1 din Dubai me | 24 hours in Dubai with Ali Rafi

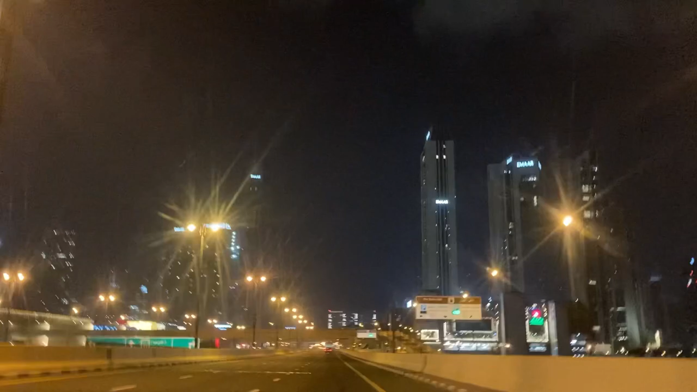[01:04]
तो डाउनटाउन सामने ही है। हाँ साहब को आपको रोशनी में दिखाते हैं इमार, और ये है बुर्जुल खलीफा।